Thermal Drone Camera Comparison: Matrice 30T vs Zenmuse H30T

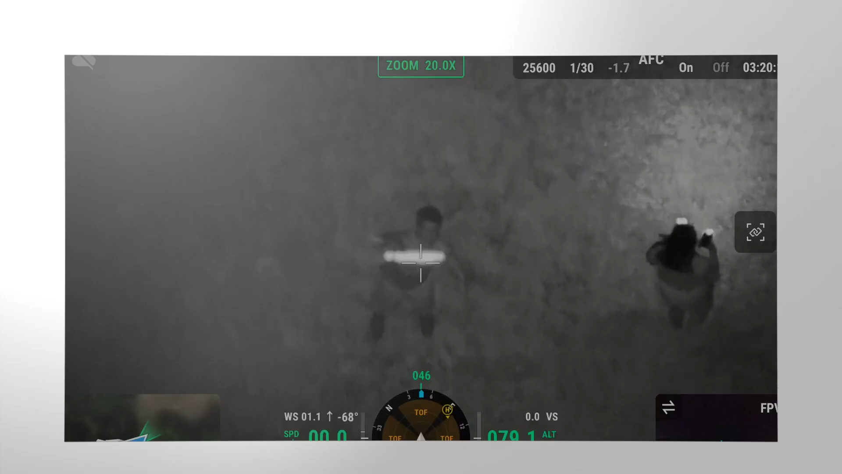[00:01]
Look at this guy. Wow. The infrared spotlight actually works way better when you're zoomed in.
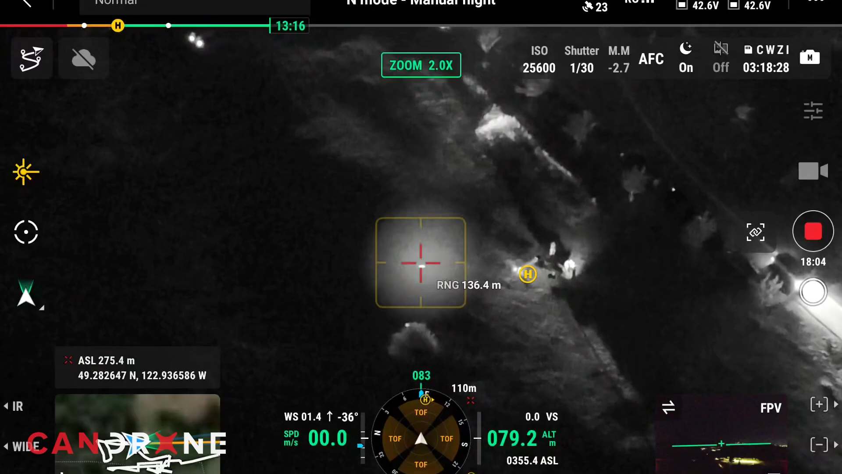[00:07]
That's the infrared spotlight. Oh wow.
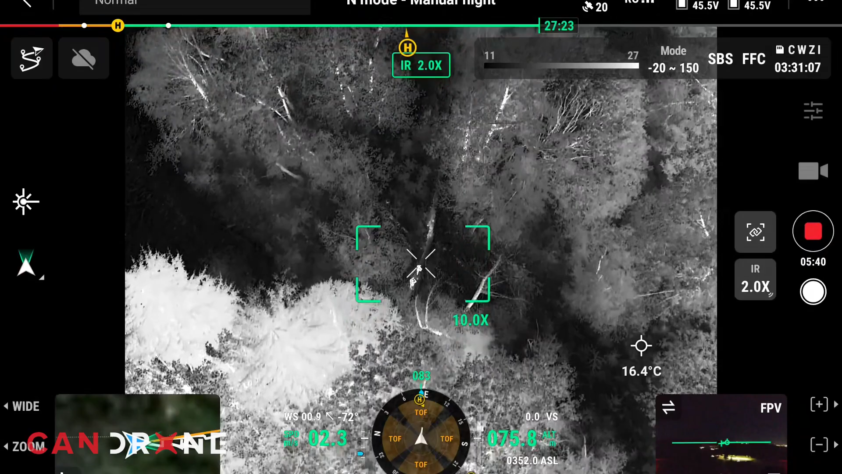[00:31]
On screen: spot 16.4°C
We'll also be testing the new infrared spotlight function.
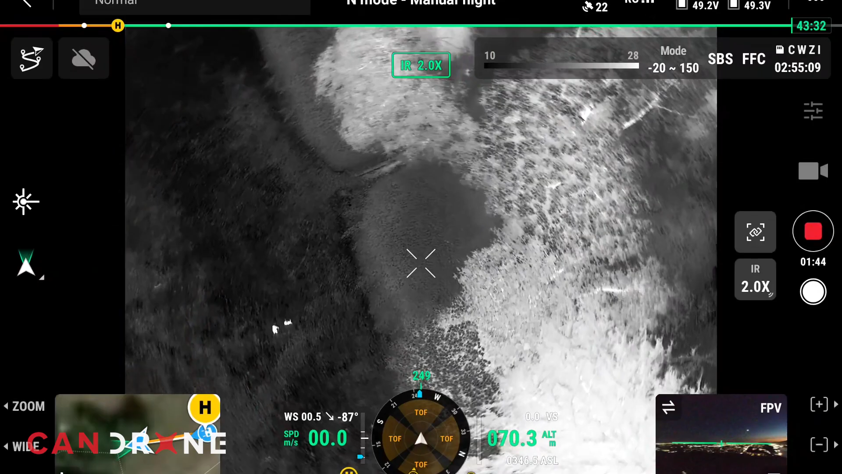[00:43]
Oh you guys are sharp. I could definitely make you guys out. Ah you're running.
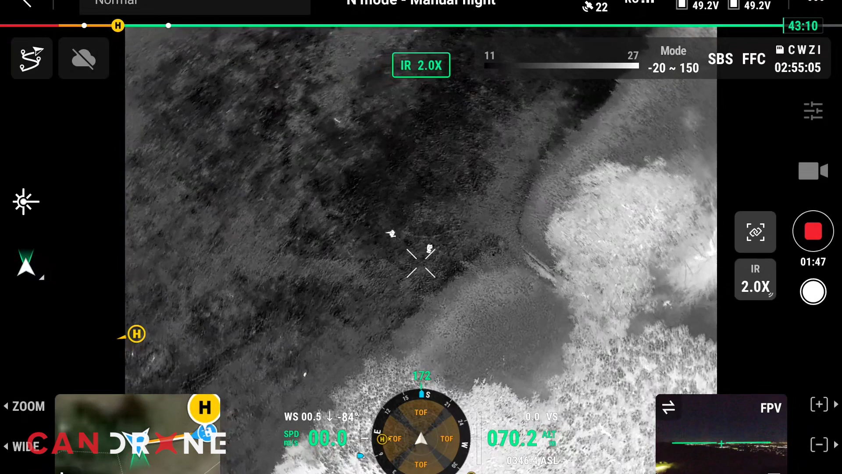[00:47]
Try to run in the height as you can. This is what I'm seeing in my thermal imaging. What does yours look like? Oh you're zoomed in.
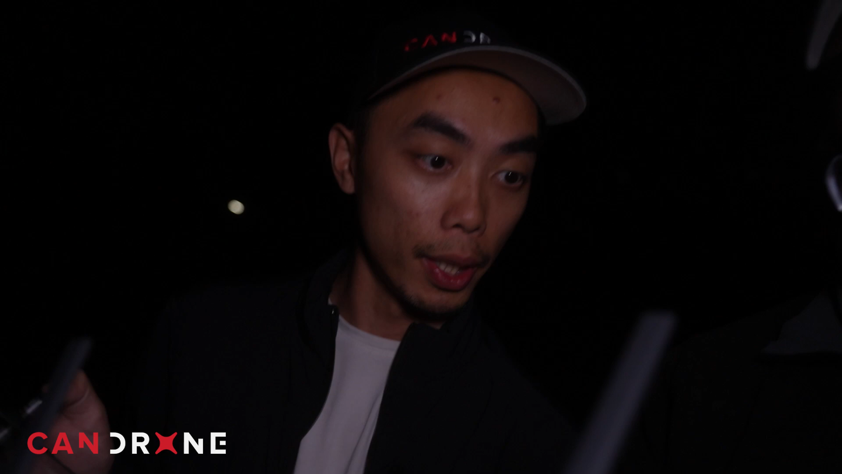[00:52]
Can you zoom out for a second? Zoom out? Yeah.
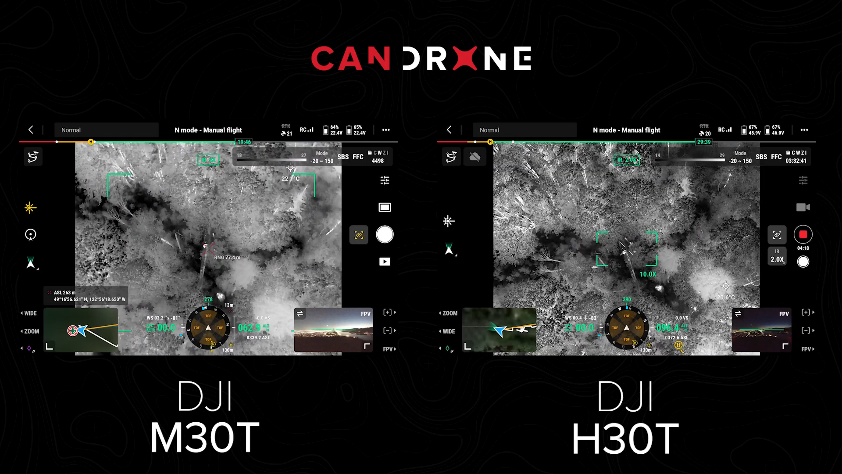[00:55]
So I mean in terms of like looking at side by side that's not bad at all but this is definitely more sharper you know like it looks like high definition right?
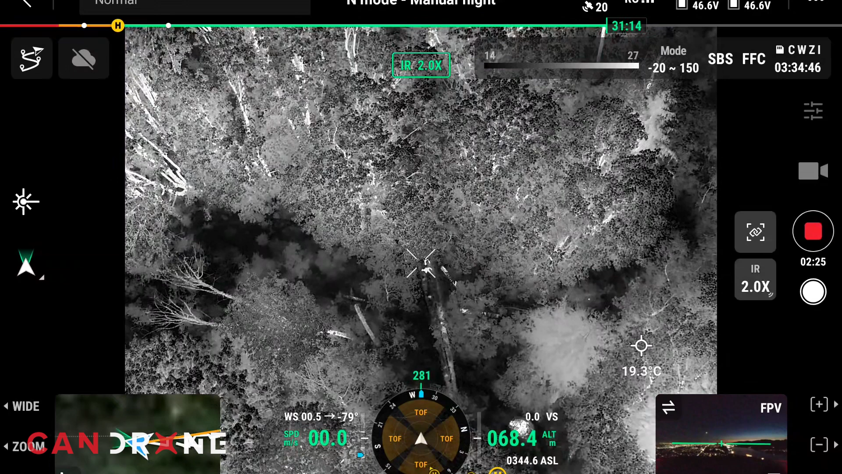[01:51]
On screen: spot 19.3°C
Yeah definitely. If you're looking for I guess people in the bushes and stuff like I think that extra resolution really helps right?
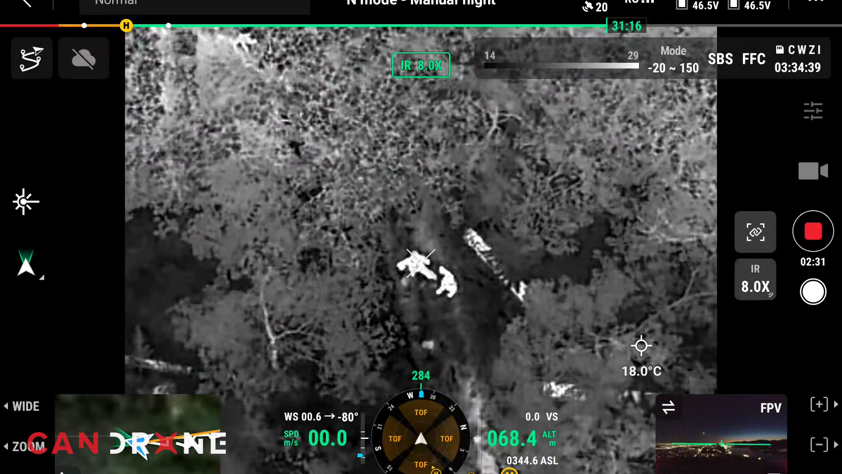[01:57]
On screen: spot 18.0°C
Yeah. Yeah. It sharpens things up and it's like when you have someone who's
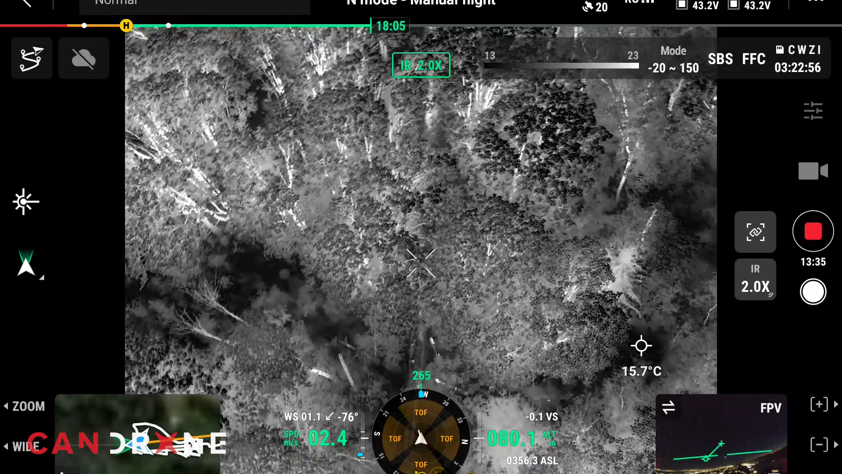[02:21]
On screen: spot 15.7°C
They're right under treetops so might have to I still got a glimpse of them.
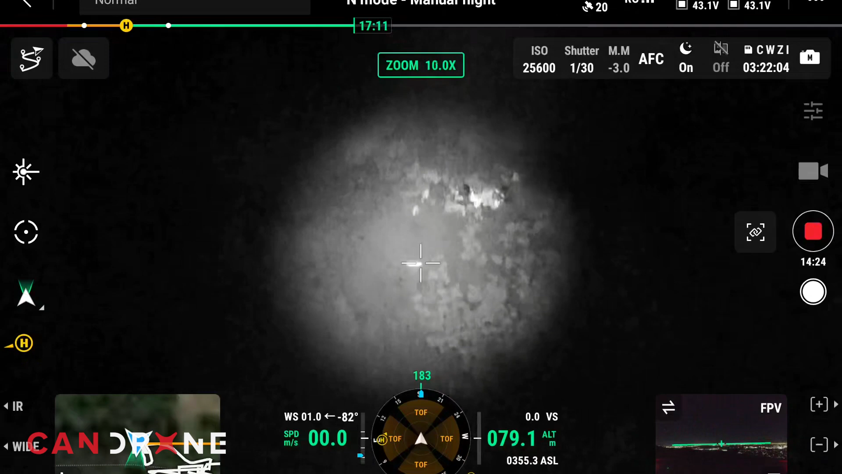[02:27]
Oh yeah look at that like the infrared spotlight actually works better when you're zoomed in actually.
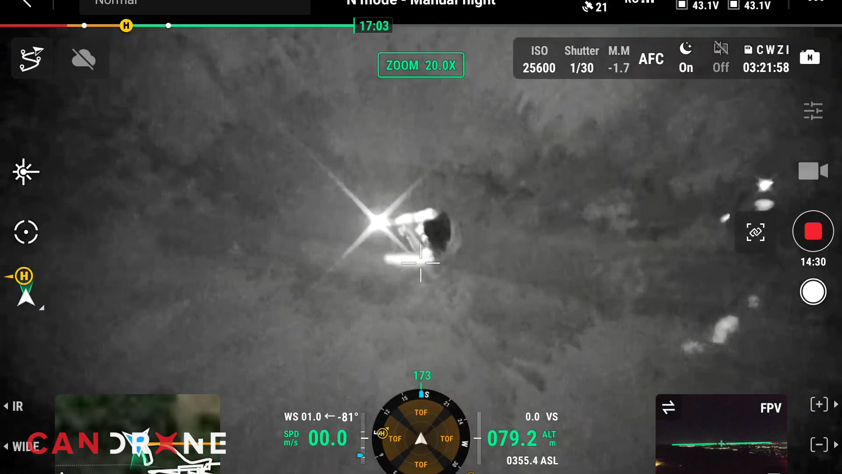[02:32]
Oh wow. Look at that. So this is this is definitely uh the
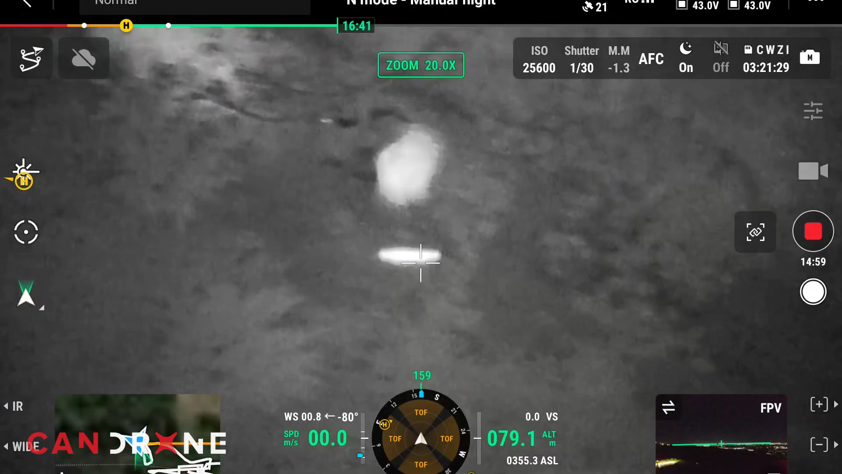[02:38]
the must-have payload for for public safety applications.